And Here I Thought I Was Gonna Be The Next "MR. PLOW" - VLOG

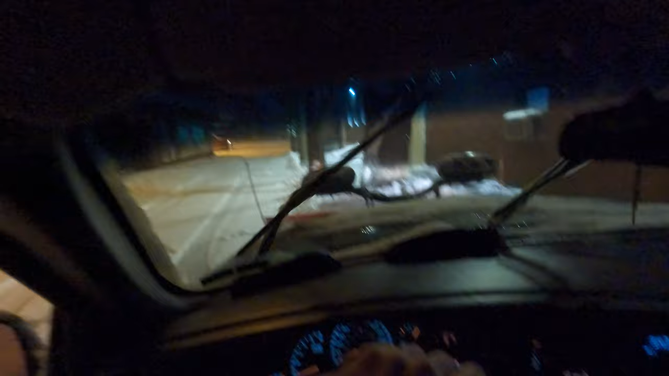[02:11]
Not too bad. I was able to use the plow some to get all this.
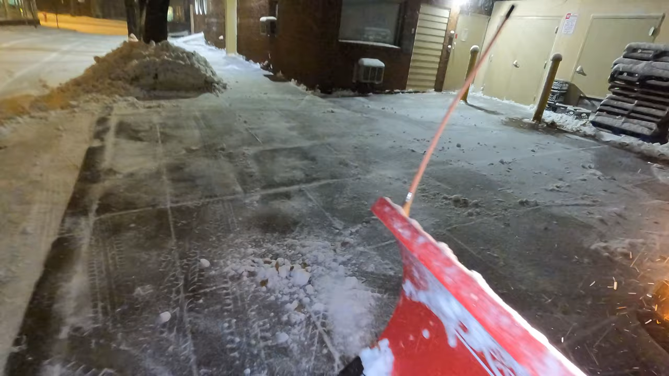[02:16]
But, of course, we still had to shovel these sidewalks. So, on to the next one.
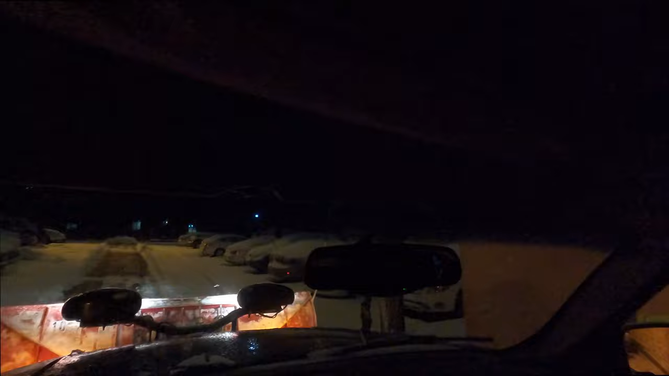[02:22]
Can we hit this way or not? No, just this one and going around that way. Look.
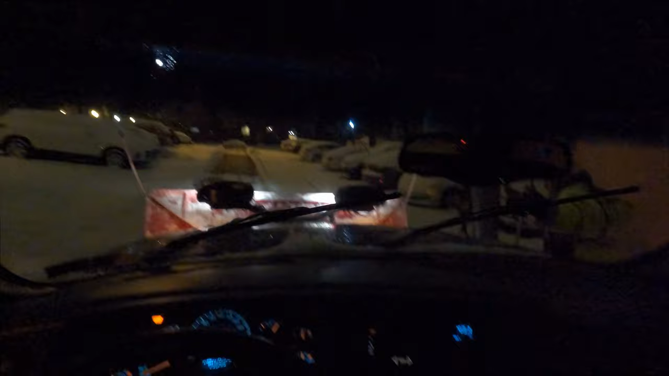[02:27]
You're going to hit right here and then go straight down that way.